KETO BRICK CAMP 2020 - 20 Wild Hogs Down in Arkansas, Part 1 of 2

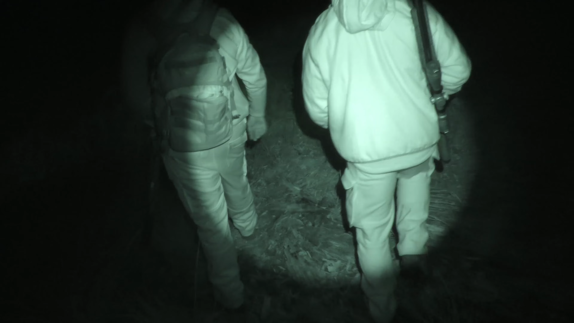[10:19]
Perfect headshot. Wow. Heck yeah.
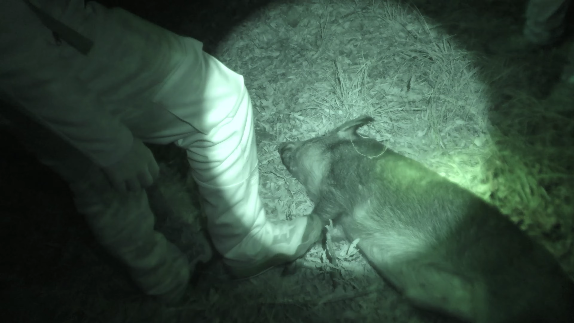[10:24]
When we take that one back, I'll show you the shield. Your bullet hits that, and it's not a powerful round.